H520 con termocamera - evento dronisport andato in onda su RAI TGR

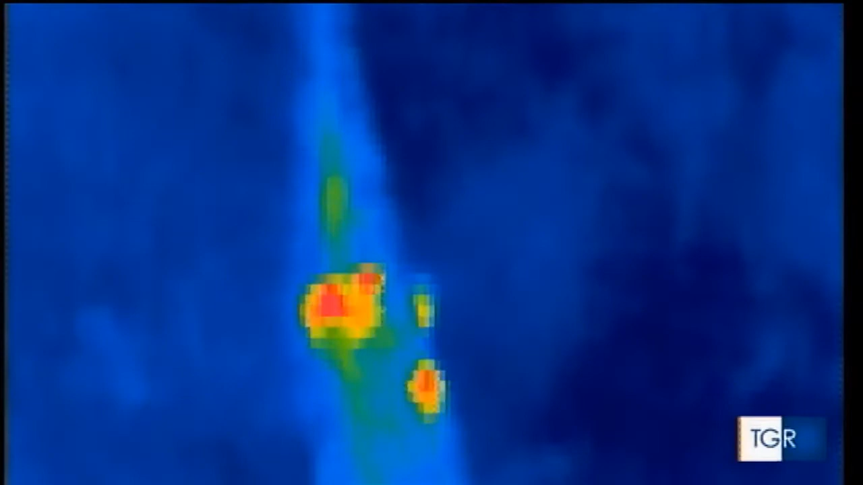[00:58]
Durante la dimostrazione il drone con termocamera regolato in modo da evidenziare solo il range della temperatura corporea ha